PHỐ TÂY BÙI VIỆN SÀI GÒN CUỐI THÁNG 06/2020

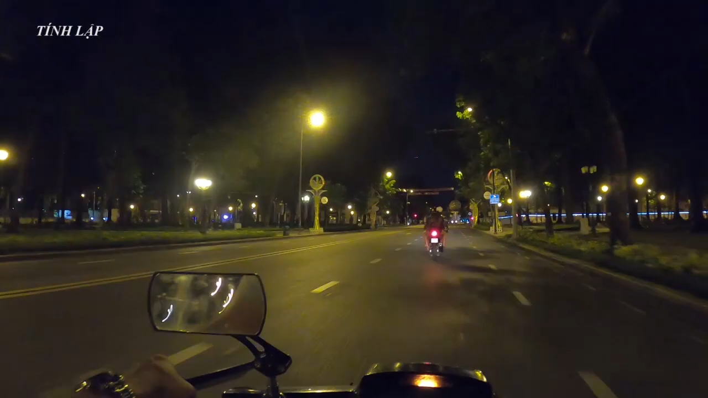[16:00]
Giờ này là khuya rồi, ít có người đi đó các bạn, mình cũng buồn ngủ lắm rồi. Nhà thờ Đức Bà bây giờ là ngày 24/6/2020 nha cả nhà. Nhà thờ Đức Bà vẫn đang trong quá trình sửa chữa lại, quá trình sửa chữa này kéo dài rất là lâu, họ gào lại rất là kỹ lưỡng các bạn.
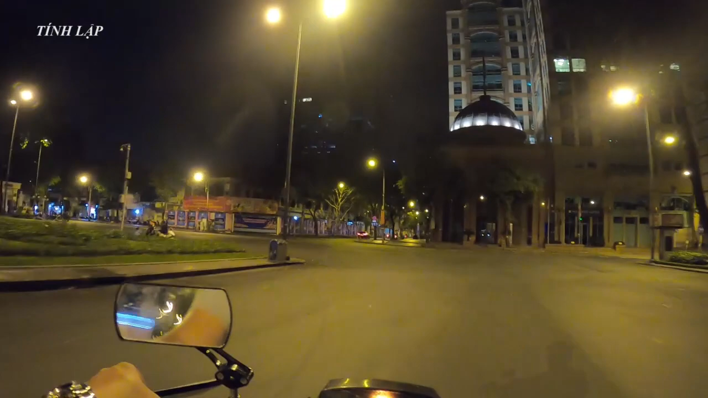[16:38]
tham quan các bạn, nhưng mà vẫn được tham dự các thánh lễ. Đây là tượng Đức Mẹ này nha các bạn.
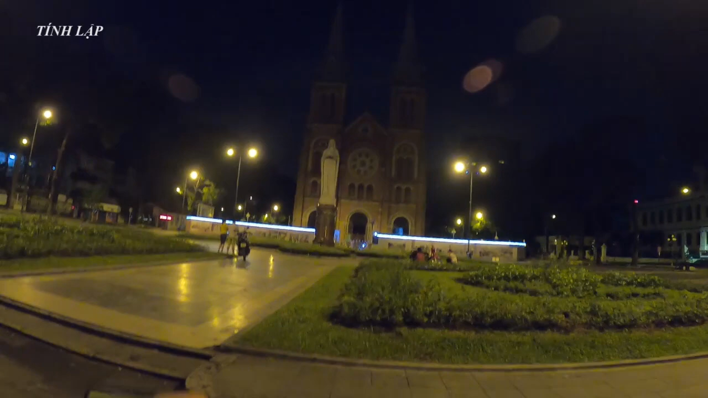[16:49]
Bây giờ này cũng còn rất là nhiều anh chị đi đến viếng nhà thờ, viếng Đức Mẹ đọc kinh lên chuỗi các bạn.
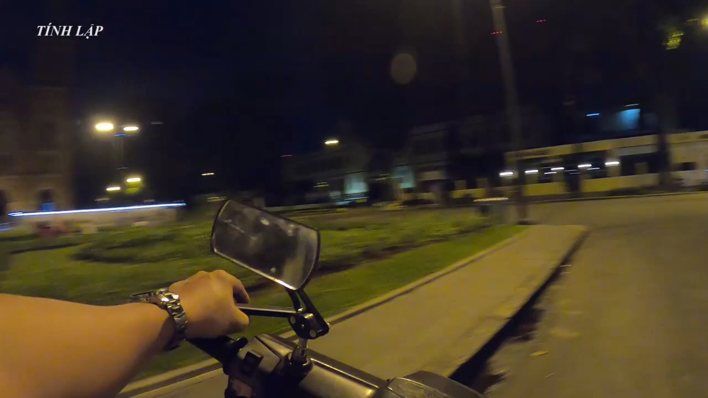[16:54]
Đây là bưu điện thành phố nè nha cả nhà. Đường giờ này thì vắng rồi ha.
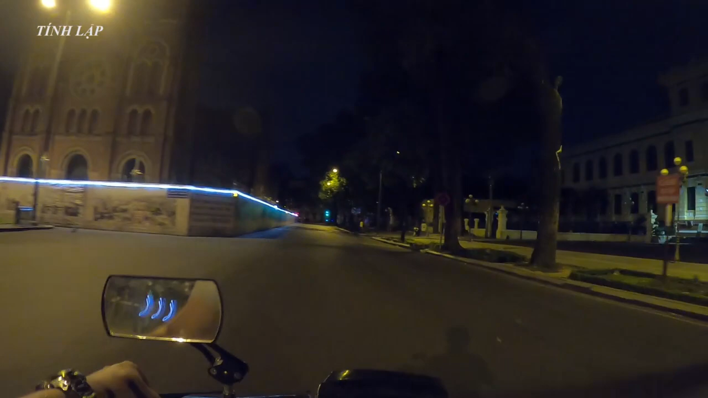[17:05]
Ở Sài Gòn hay lắm, tới mình vẫn hình dung được, chưa hình dung được là tại sao có rất là nhiều xe bánh tráng trộn, tới 1 giờ sáng rồi vẫn còn bán. Quên nói cả nhà biết, chủ nhà thờ Đức Bà có một cái quán nước, họ bán đồ ăn giặt đồ rất là ngon.
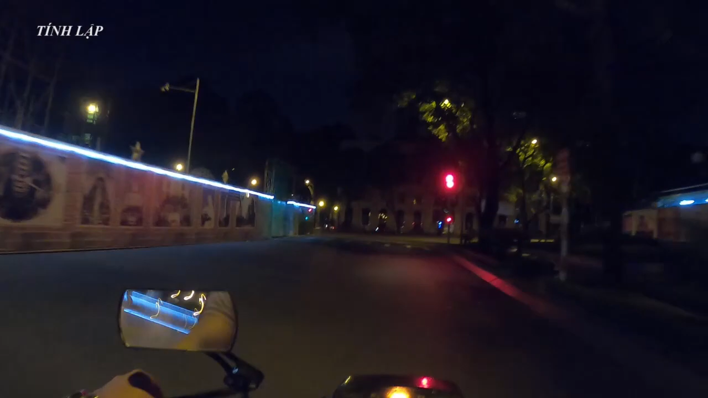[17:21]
Mình không biết họ bán tới bao lâu, nhưng mà mình ngồi ở đó được tới lúc 2-3 giờ sáng thì vẫn còn bán cả nhà. Đang đi về đường Lê Duẩn, mình sẽ rẽ qua Hai Bà Trưng rồi mình sẽ đi về đường Lê Thánh Tôn, rồi mình sẽ quay ngược lại đường quay ngược lại nhà Bến Thành các bạn, chợ Bến Thành các bạn. Xin anh nghe nghe.
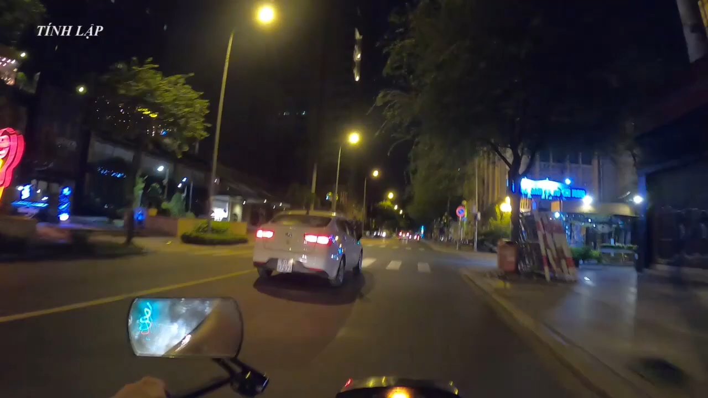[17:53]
Đường sách thành phố đã mở cửa trở lại rồi nha cả nhà. Trên đường Hai Bà Trưng có một cái con hẻm rất là nổi tiếng, đó là hẻm 76 Hai Bà Trưng các bạn, một hẻm ăn vặt, mọi người nên nhớ tới đó. Để có bạn bè thì biết chỗ dẫn đi ăn các bạn. Ở Sài Gòn có rất là nhiều con đường để cho các bạn đi ăn, đường ăn vặt như là chợ
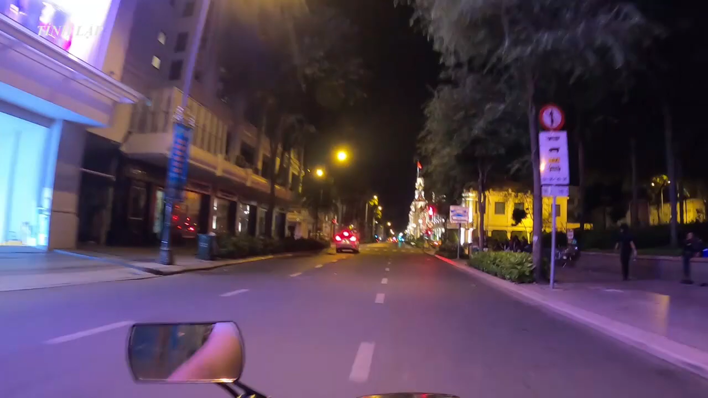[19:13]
Các bạn thấy trước mặt mình là ủy ban thành phố, buổi tối lên đèn rất là cổ kính, đường xá vắng vẻ,
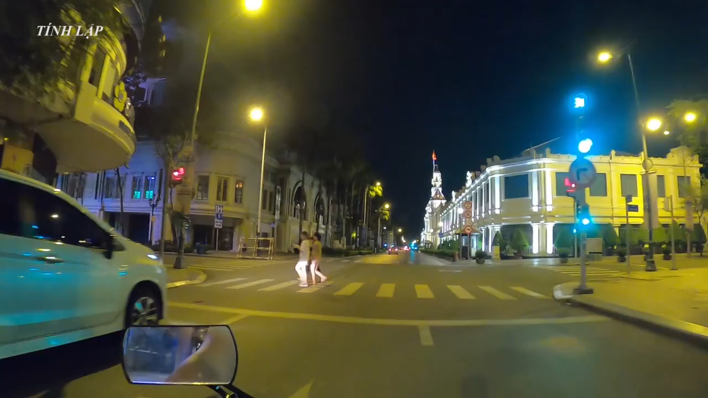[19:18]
nhìn rất là đẹp các bạn.
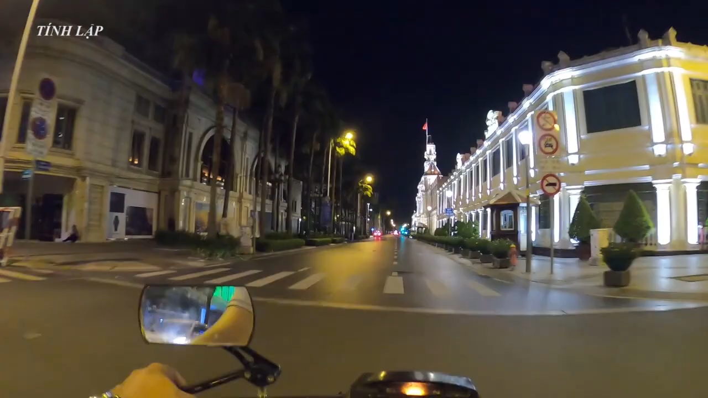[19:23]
Đó, mình học qua đây là để muốn cho các bạn xem thành phố mình, thành phố, trung tâm thành phố buổi tối như thế nào bạn. Giờ này thì chỉ có ở trung tâm quận 1 thì còn đông nhộn nhiều bạn.
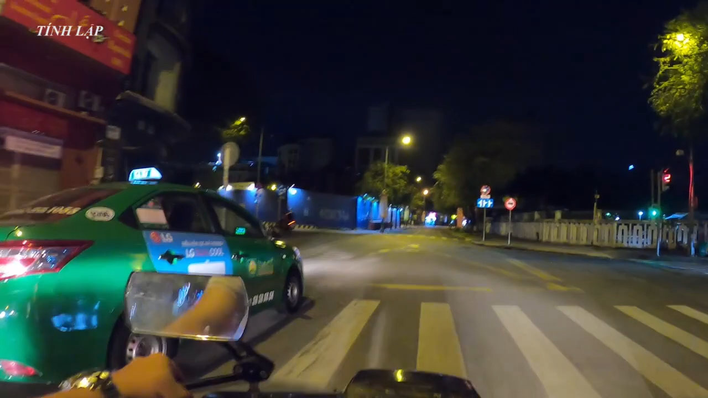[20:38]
đưa chúng ta quay trở lại chợ Bến Thành các bạn. Mấy bên đây là chỗ bán bánh canh đồ bạn.